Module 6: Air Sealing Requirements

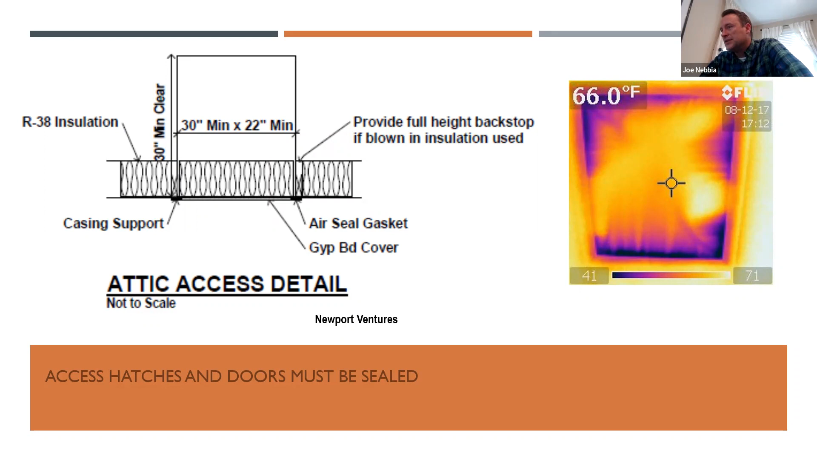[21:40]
On screen: spot 66.0°F
Air sealing, some sort of air sealing at the attic hatch, could be a gasket, could be other means, but typically it's not going to be like a caulked seal, because you have to be able to open that hatch. So, so a gasket would make sense in that case.
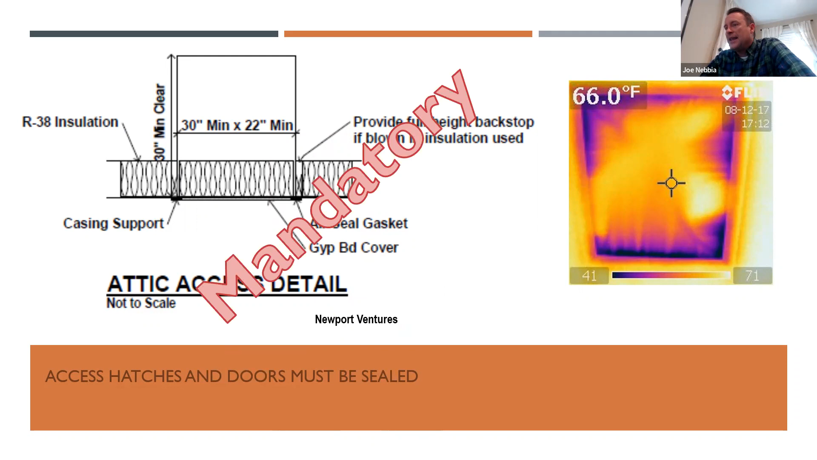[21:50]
On screen: spot 66.0°F
But some sort of sealant at any attic access has to be there. If we're using continuous insulation,